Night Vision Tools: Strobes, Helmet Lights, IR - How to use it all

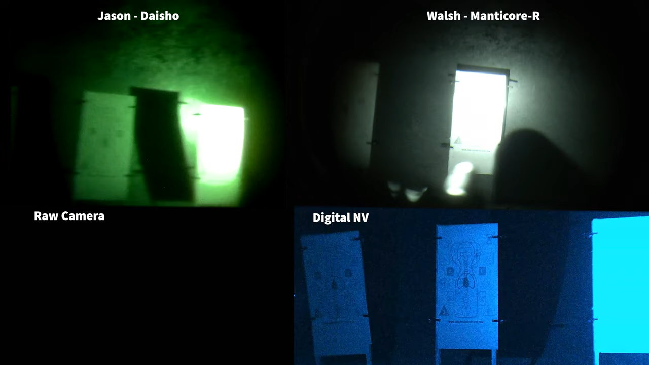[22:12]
I got H can't confirm color
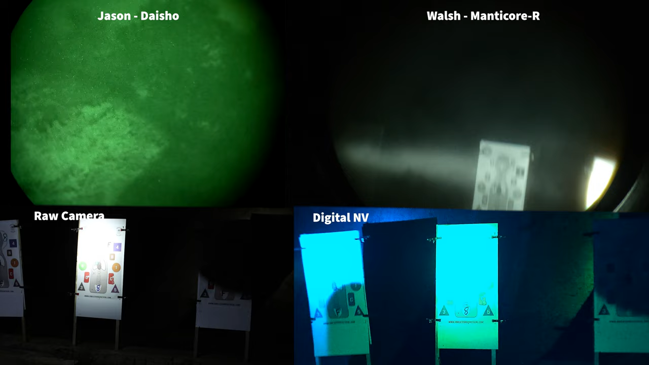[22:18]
oh man all right fellows index you guys ready ready threat F F F
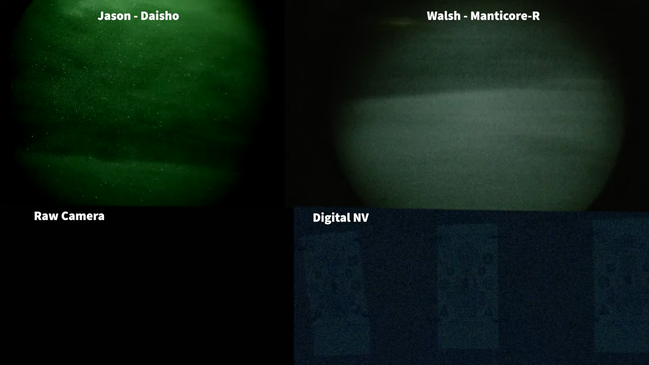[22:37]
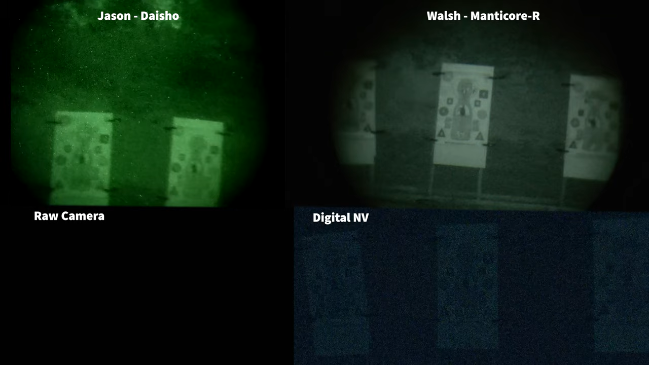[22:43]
any color F yep if you can see it shoot all right index all right so for this drill we cleared the weapons we did a self
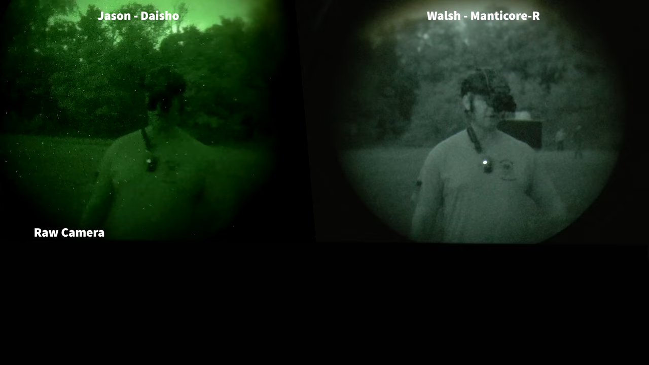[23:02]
check a buddy check and then we followed by an instructor check made sure the weapons are totally safe all right so what we're going to do now with the PID drill is we're going to actually put a nick down there with JHT and Chris from HRT both guys went and put on a different t-shirt than what they've been wearing just so we can maybe ID them based on the t-shirt or not also they have three different items they didn't tell us what they were and they're going to put their items in
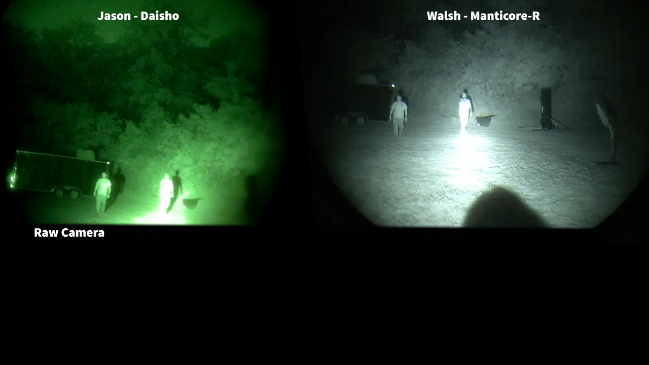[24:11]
so both shirts look white color both shirts same color one guy on right is coming out of I can't tell what that is yeah going to white all right still can't tell it is tell what that is positively looks like if I had to guess a holster holster
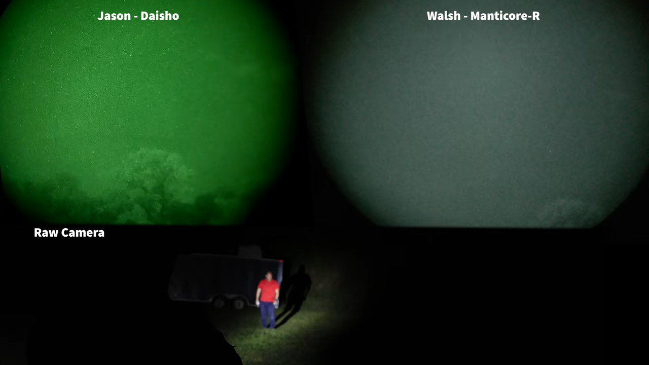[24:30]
yes there's a holster and a water bottle all right freeze for one second so we're going to switch it up a little bit this time this the PID drill is going to be the same Nick and Chris is still downrange and only IR only no other white light or anything out if if you can shoot
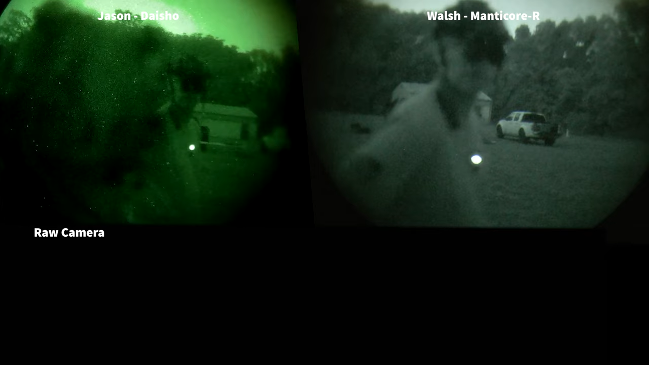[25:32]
training example because I just assumed seeing a flashlight on the end of a of a pistol but that's not that could be a flashlight I can't possibly wash said shoot yeah but I can't I can't possibly ID that all right what do you got Nick what do you have in your hand pistol right all right could you have positively ID that though no why'd you shoot because I I think it was just mental familiarity with the shape like knowing like hey that
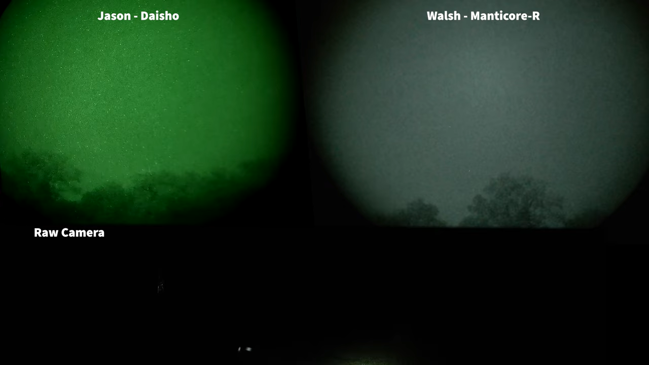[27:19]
pow pow and and in that situation I see the the barrel in the front of a gun yeah I could see the frame of the barrel but night vision no I couldn't make that out yeah hold it up point it at us again Nick yeah it's coming Chris so right there I cannot tell me when you can shoot me in or not like it's and I could positively ID that what you have yep now now pow yeah but that's the distance what about me uh looks like a switch pocket knife I can't tell but I you know I'm not positive
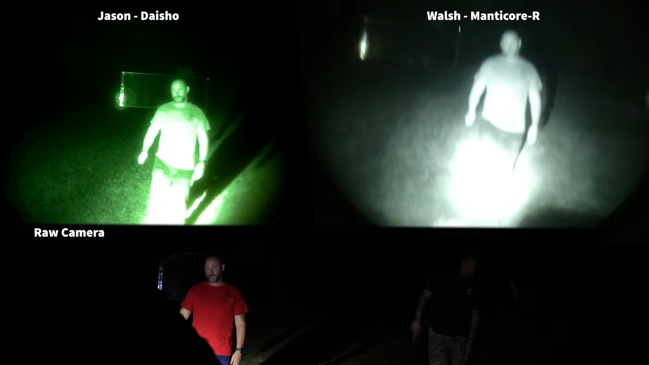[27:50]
go white light pow pow but oh this is an interesting one you're what and everyone's seeing this under night vision you're what 10 yards from us right oh look if you guys weren't paying attention that is that just inside that's not even 10 yards one oh it's easily I got to be honest I I didn't see you had it at the perfect angle that I couldn't tell that the blade was even out yeah there's no it just looked like right you had the handle in here
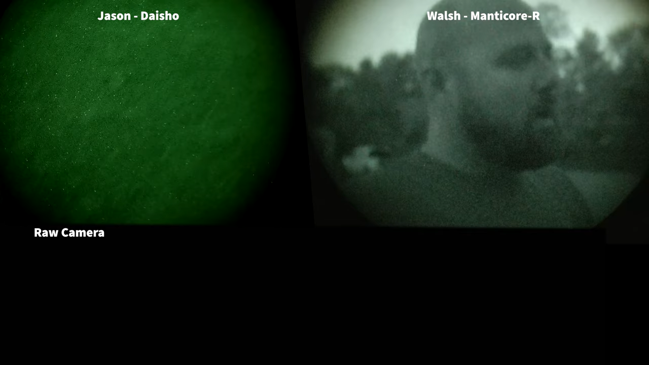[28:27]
yeah very little yeah this will kind of show you some of the difference one of the few differences in the civilian world where high power versus low power IR output make them in handy which is still if you're running kind of stealthy uh activate your light on us all right so now keep in mind right let's say we're back in the woods keep it on keep in mind let's say we're back in the woods right so maybe you're not getting that quite of a glare yeah
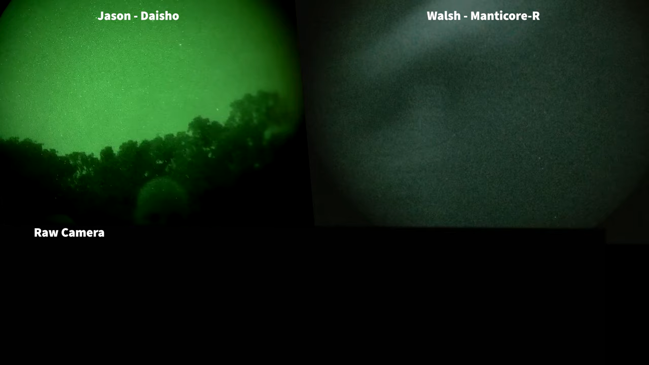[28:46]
flash or flood or flash it flash blue no no off the ground bounce it all right there we
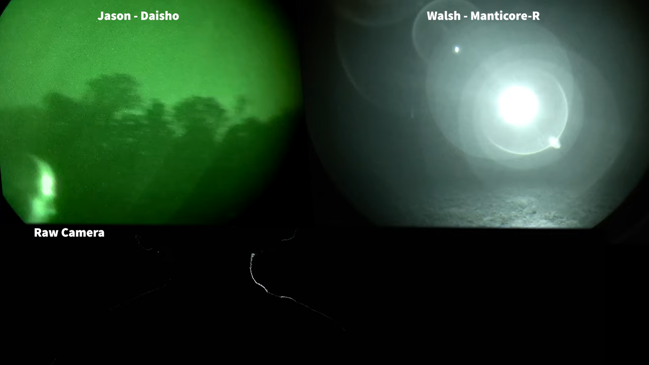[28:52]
go so that's not directly you're not can you make him out behind no all right now hit him with your illuminator push
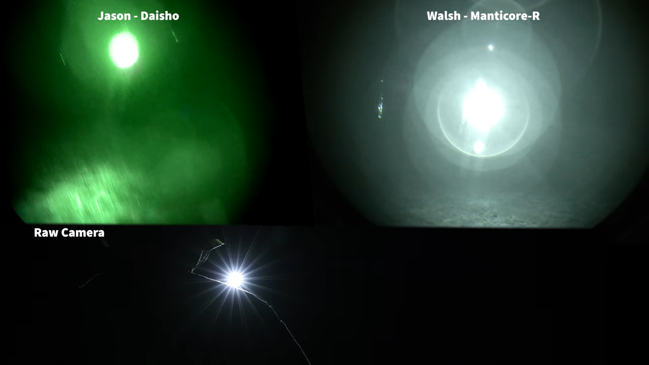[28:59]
through the proton oh wow so now oh yeah high power IR device you can push through that photon bear can you see him perfectly now yes now you can see the challenge would be what i don't think i'd be able to do while he had on it blue if you could do that again i don't think i'd be able to tell if that light
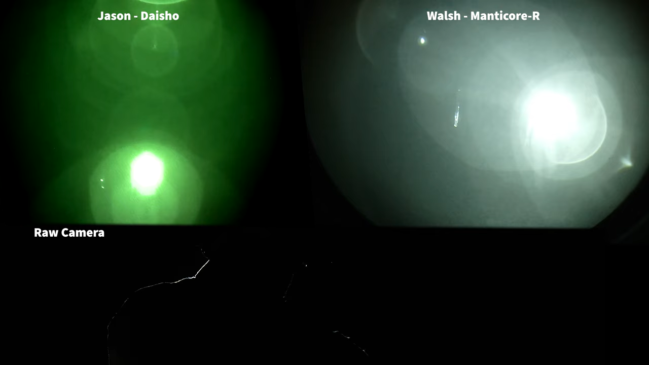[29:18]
was coming from a pistol or a flashlight correct yeah yeah but could you now you start giving commands yeah could you now see if it's him and show me your hands daughter yeah and he's holding his three year old daughter's hand like this yeah could you you know see on here um same thing blue
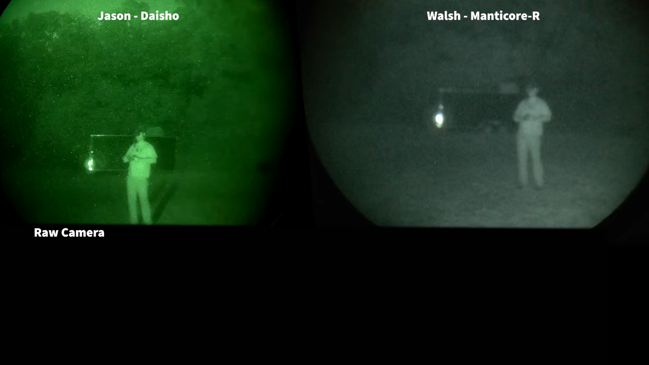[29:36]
now check your white lights capability can you push through with your current white light you
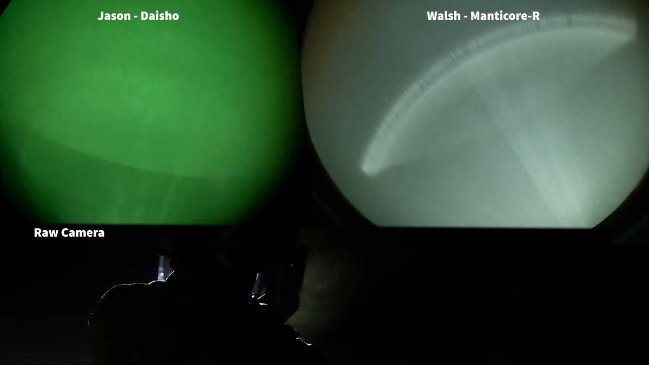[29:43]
could see him but not what he's holding you overpowering his light no no no but the IR does that well his light is more powerful than your light right yeah so because it's his light flooding yours out he's pushing more than you right so that's where candela lumen hot spots come into play when it comes into light start talking low light his lights overpowering yours you can see him because of where he's at but his his light is brighter than overtaking your light so look we just finished up the pid drill